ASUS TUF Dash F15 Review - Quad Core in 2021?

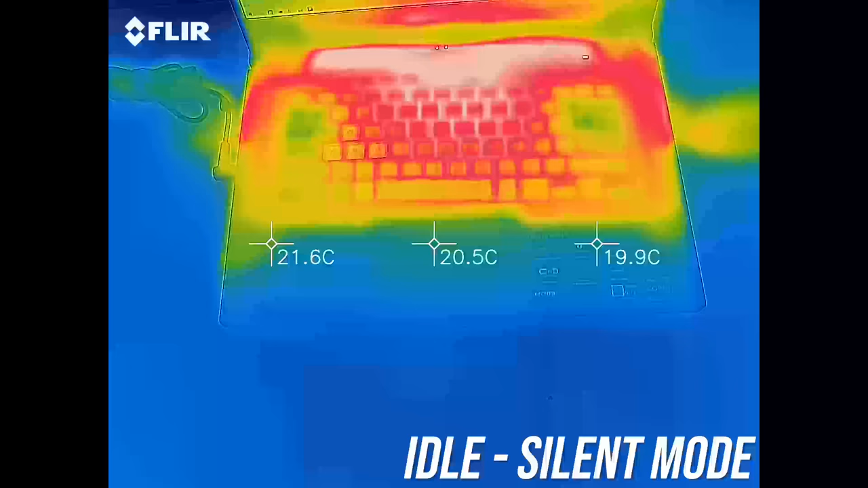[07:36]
The keyboard sits in the low 40s when idle, higher than the regular 30 of most others, not hot just warm.
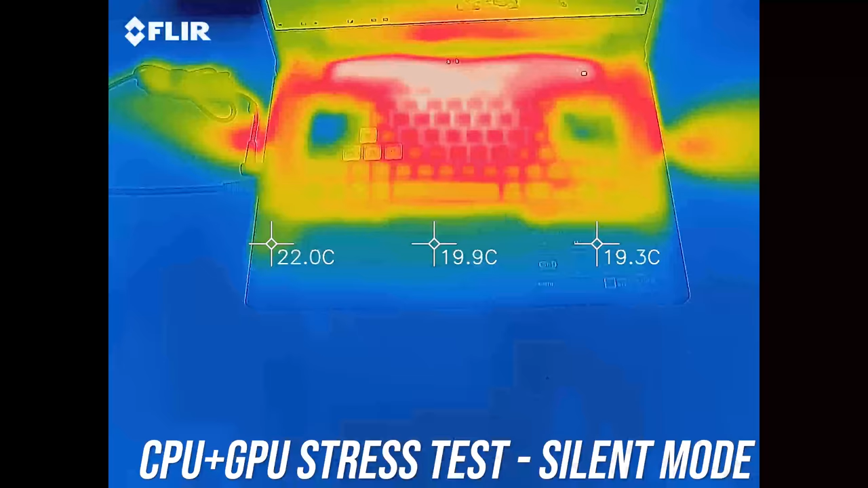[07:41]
It gets to the higher 40s towards the back of the keyboard with the stress tests going. Performance mode was similar, warmer than most others in the center, but the wrist rest and sides are cool.